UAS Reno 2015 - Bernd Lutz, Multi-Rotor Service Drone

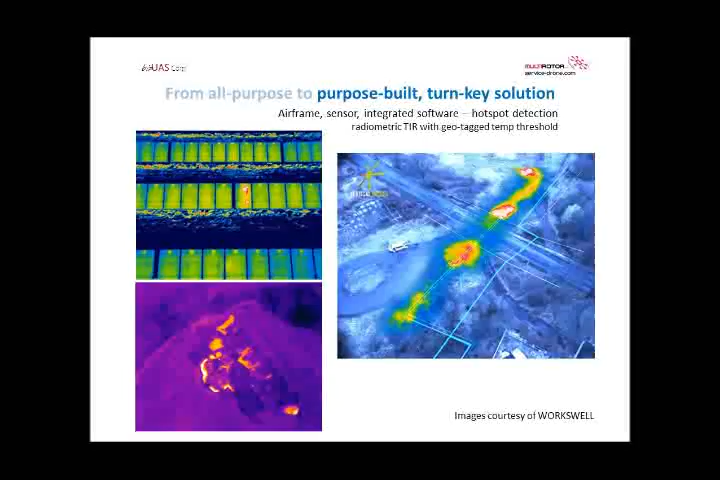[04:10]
which then can be used for applications like solar farm hotspot detection, in the lower left, or the one on the right, as for gas pipelines.